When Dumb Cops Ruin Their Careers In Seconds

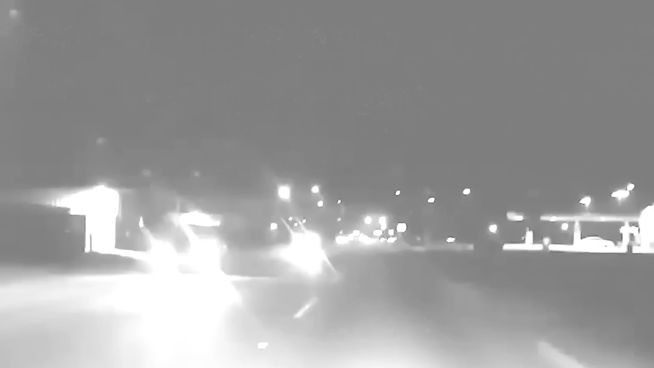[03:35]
It all started a few seconds earlier when the driver yelled an expletive at the officer from his vehicle. Despite this not being illegal, the officer decided to follow him, and when the driver signaled to turn, he was pulled over.